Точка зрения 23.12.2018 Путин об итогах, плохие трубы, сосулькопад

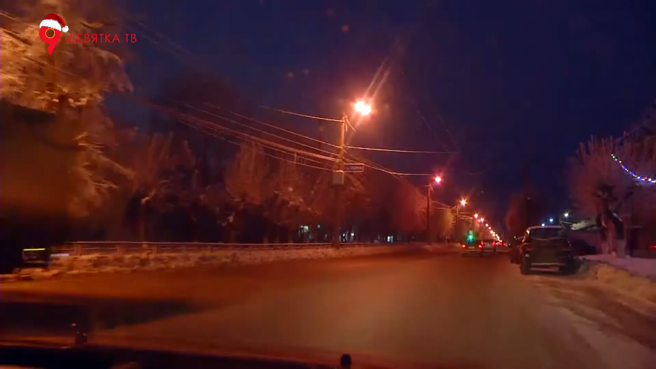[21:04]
Улицы Кирова мало похожи на праздничные. Лишь изредка на пути попадаются елочки или фонарики. Хорошо, что хоть погода постаралась. Деревья по-новогоднему белоснежные.